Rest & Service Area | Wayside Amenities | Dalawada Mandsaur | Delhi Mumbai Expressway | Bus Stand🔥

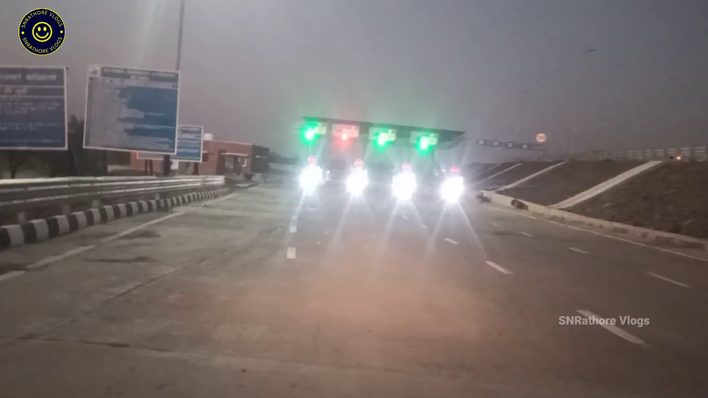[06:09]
तो दोस्तों यह देखिए इंटरचेंज के यहाँ पर भी रात का जो सीने वो काफी शांदार लग रहा है